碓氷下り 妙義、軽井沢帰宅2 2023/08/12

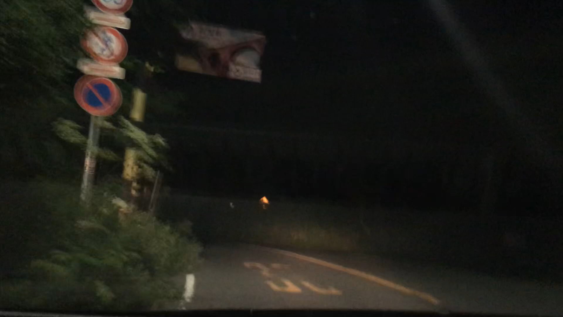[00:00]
さあ、いますかね、キツネちゃん。ゆっくり行こうね。
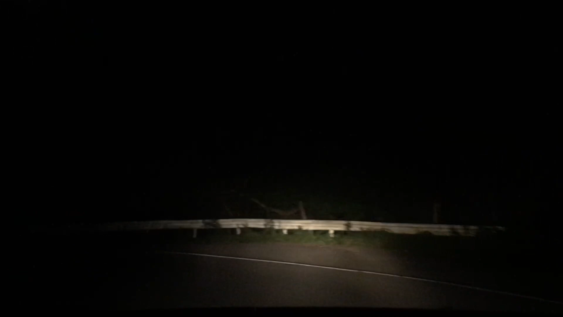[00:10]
本当にお動物様は引き殺したくないんで。 そうだね。 やば、すげえ真っ暗。怖っ。 どの峠よりもなんか一番怖いんだけど。 いや、怖いよ、薄いわ。本当に。 今までいろんな峠行ったけど、怖いな。やっぱあれで山が深いからでしょ、標高も高いし。 うん、道が見えねえし、大地。ナビを見ながら行かないと無理。ちょっとこれ左あの律儀走行無理、これ怖くてね。
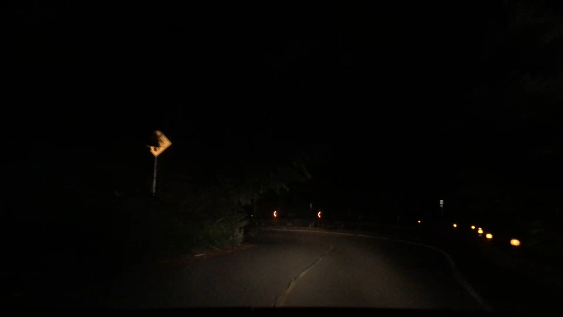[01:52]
うん、でも車とか一切来てないんですよ。 今んとこいない。いやもう行かせる。無理だもん。 いや行かせるのは別にどう。 でも行かせるルートどこにあるか分かんないから。 分かんない。暗いから分かんない。こことかね。 こういうとこあったら。 で、カーブか。あれ言われんだろ。ツイッターで書かれんだろ。カーブで道譲るの雑魚って。 あれ、あ、見たわ、それ。 うん。なんか流れてきた。 あれ、ひどいよね。
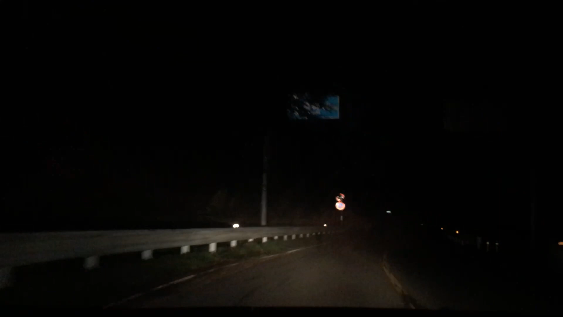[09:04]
何ここに結構キツネがガチ生息してるからさ。 もういねえかな、多分あそこだけかな。 ってなるとやっぱあれさっきお兄さんが撮ってたキツネかなって なる。うん、なんか人懐っこいね。 あ、いた、そこにもいた、そこにいる、 あ、全然おんない、 ここ入れんじゃん、これ 入ってる、 入る、入る、入る、入る、え、武蔵さん、ワンちゃん、これ入れんの、 入れんじゃねえかやっちまった
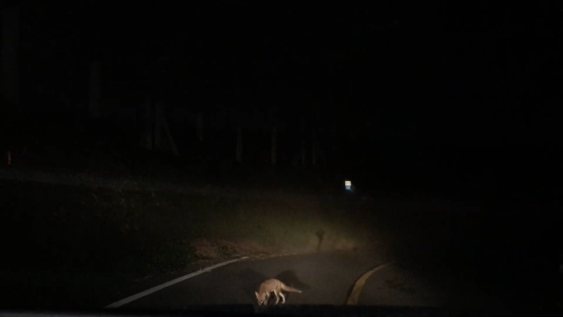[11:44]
いやいや、ちょっと待っててねじゃないよ。ちょっと移動しなさいよ。とちょっと待っててね、待っててねじゃないんだよ。ちょっと移動して。はい、じゃあ行きます。行くよ、いいね。 ちょっと待って、 ゆっくり行く。 ちょっと 待って、んもうい い、取れなくなっちゃった。よしよし、ほらね、また会えたでしょ、 うん、 でもやっぱ警戒心ないよ、あれ。前も思ったけど、ここのむしろ明るくなって探しやすくなったぐらいあったし。